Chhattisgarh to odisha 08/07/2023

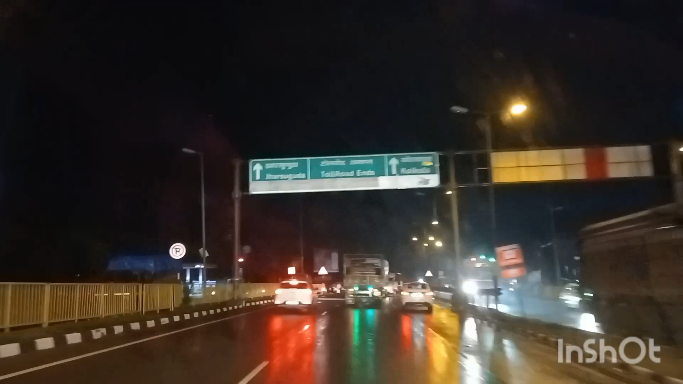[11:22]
कजा भांगरे तेंके दुहीं चला रहे हैं अब थाइंग
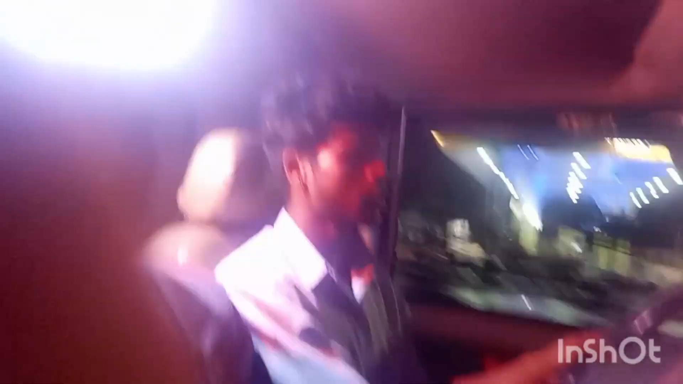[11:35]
घ्रीवाले है आ है
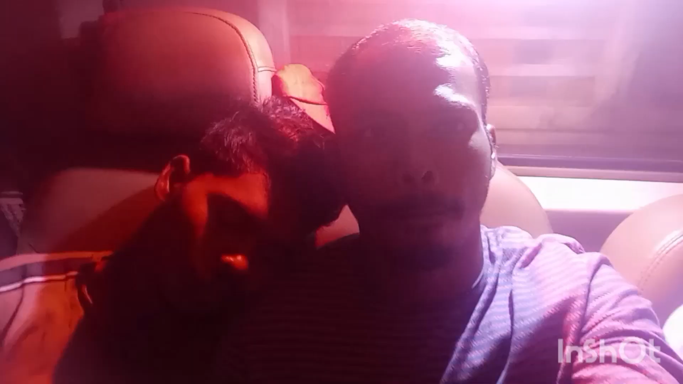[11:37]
यह रहां
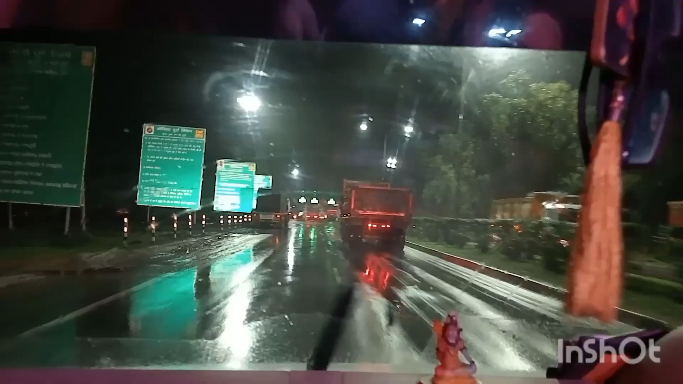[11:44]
है दोस्तों हमों सेकनल टॉलगेट पहुच रहा है कोई सामीं टालते
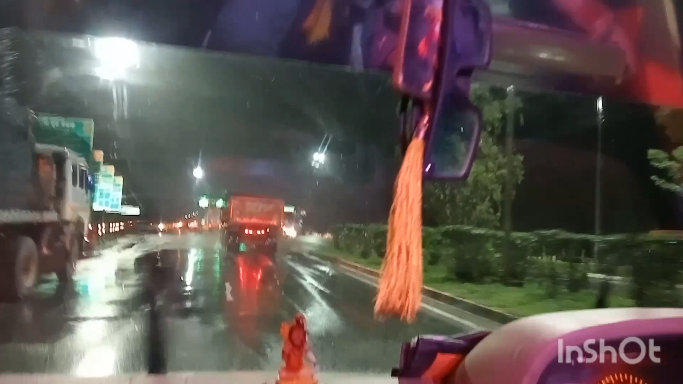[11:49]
है चल्चा नमबर पे चला लाकरीवला में दन लेए फुथ एक पंचान पे हीले काल न एख़े रहा है दुश लेता यह नहीं